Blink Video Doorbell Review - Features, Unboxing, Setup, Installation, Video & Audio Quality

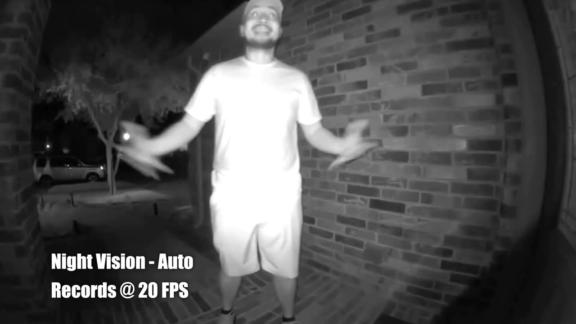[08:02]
looks like when i'm close to
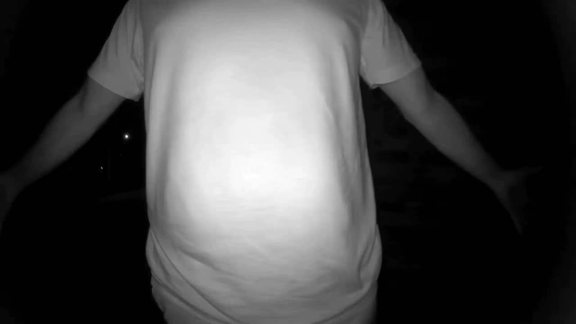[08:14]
the doorbell so this is what it looks like when i'm close to the doorbell